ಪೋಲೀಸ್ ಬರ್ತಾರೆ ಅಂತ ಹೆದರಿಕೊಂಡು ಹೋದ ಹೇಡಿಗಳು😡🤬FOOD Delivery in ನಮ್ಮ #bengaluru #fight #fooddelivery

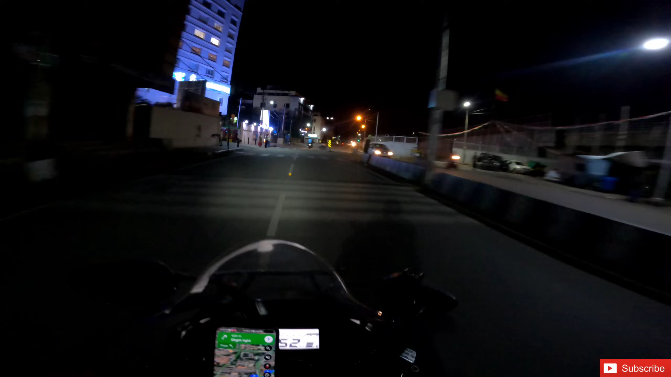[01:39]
ಕಸ್ಟಮರ್ ಲೊಕೇಶನ್ಗೆ 6.5 kilometers ತೋರಿಸ್ತಿದೆ, ಬನ್ನಿ ಹೋಗೋಣ. ನಿಮ್ಮ ಲೊಕೇಶನ್ ಅಲ್ಲೇ ಇದ್ದೀನಿ ಸರ್.
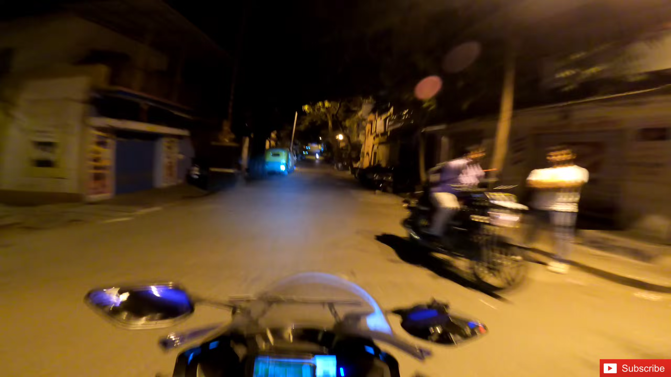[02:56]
ನಾರ್ಮಲ್ಲಾಗಿ ಈ ಥರ ನೈಟ್ ಟೈಮಲ್ಲಿ ಪೊಲೀಸರು ಬಿಟ್ಟು ಅಷ್ಟೊಂದು ಯಾರು ಕಾಣಿಸಲ್ಲ, ಪೊಲೀಸರೇ ಜಾಸ್ತಿ ಇರೋದು.
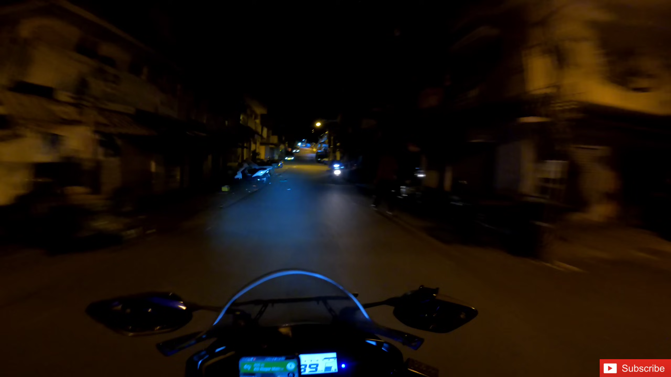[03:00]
ಪೊಲೀಸವ್ರು ಇದ್ದರೆ ಒಂಥರ ಧೈರ್ಯ ನೈಟ್ ಟೈಮ್ ಕೆಲಸ ಮಾಡೋಕ್ಕೆ. ಥ್ಯಾಂಕ್ ಯು ಸರ್.
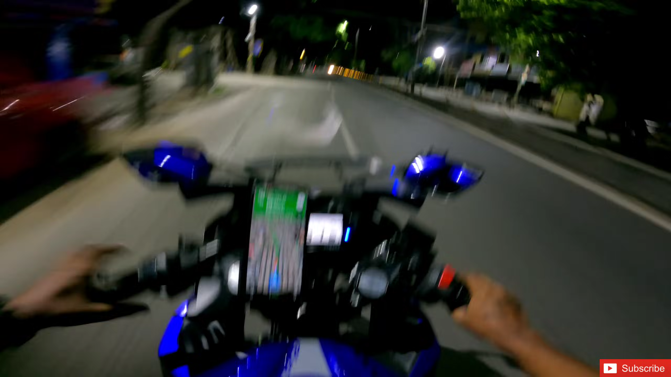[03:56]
ಈಗ ಬಂದ್ವಿ ರೆಸ್ಟೋರೆಂಟ್ ಹತ್ರ, ಆಲ್ ಬೇಕ ಹತ್ರ. ಆವಾಗಲೇ ಬರಬೇಕಾದ್ರೇ ಆರ್ಡರ್ ರೆಡಿ ನೋಟಿಫಿಕೇಶನ್ ಬಂತು. ನೋಡೋಣ. ಚುಯಿ ಚುಯಿ ಚುಯಿ.